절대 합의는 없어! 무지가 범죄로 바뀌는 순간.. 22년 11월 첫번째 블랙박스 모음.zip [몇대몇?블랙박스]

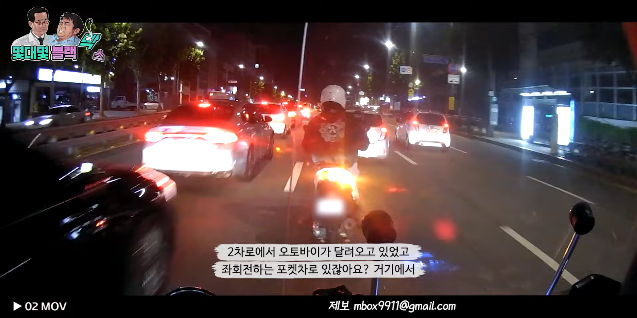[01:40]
거기에서 검은색 차량이 서있다가 갑자기 끼어들어가지고 오토바이는 속도에 못 이겨서 사고가 났어요.
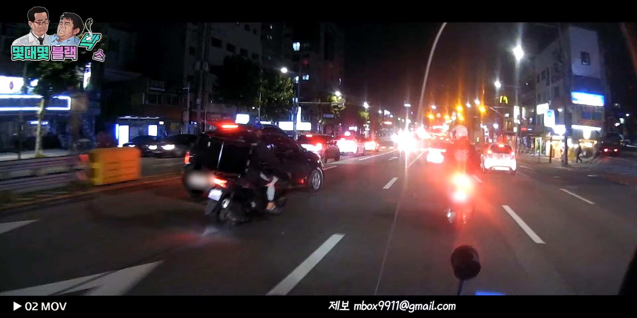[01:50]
좌회전 차선에 있다가 좌회전 차선인 걸 알고 이제 오른쪽으로 끼어든 것 같아요.
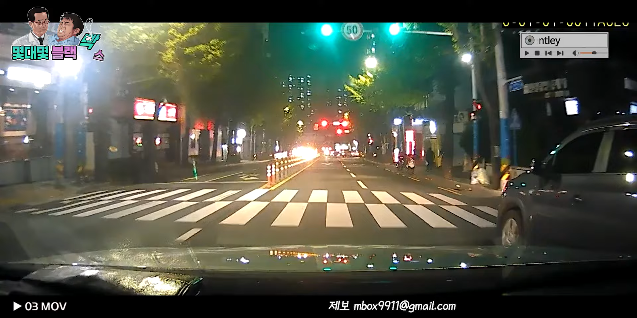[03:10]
직진 신호인 초록불을 받고 내려가는데 피할 틈도 없이 끼어드는 사건이거든요.